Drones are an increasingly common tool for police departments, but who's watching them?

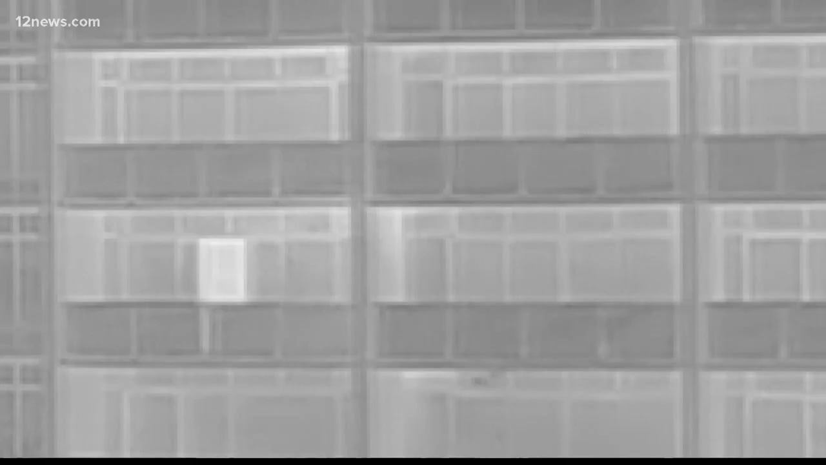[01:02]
The drone caught someone pop out of the apartment and throw a bag off the ledge.